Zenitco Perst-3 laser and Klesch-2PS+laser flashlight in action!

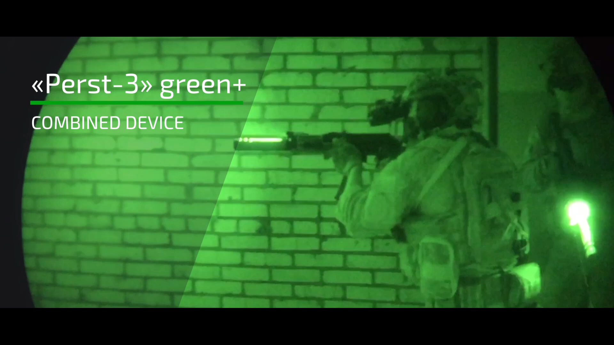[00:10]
First 3 Green Plus combined device has double laser in visible green and infrared ranges, and an infrared illuminate.
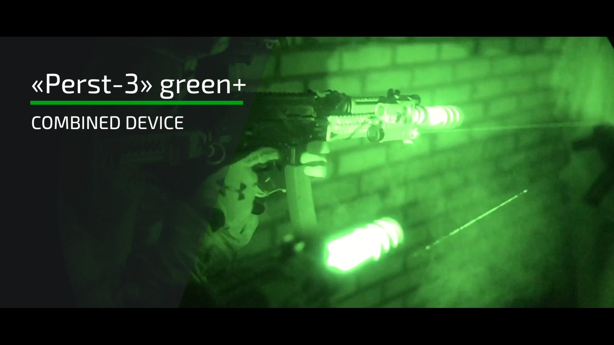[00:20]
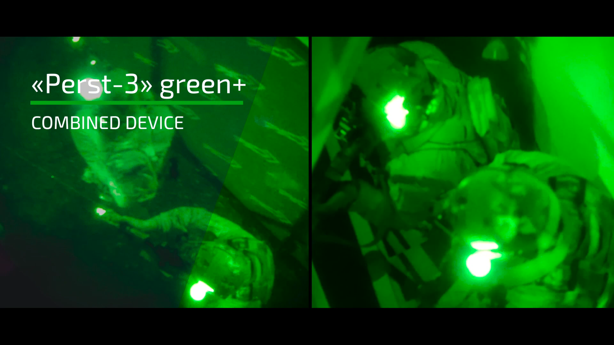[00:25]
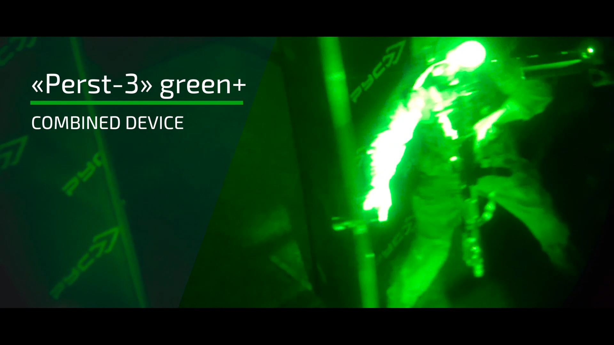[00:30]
The feature of Green Laser – stable operation on low temperatures up to minus 20 degrees Celsius.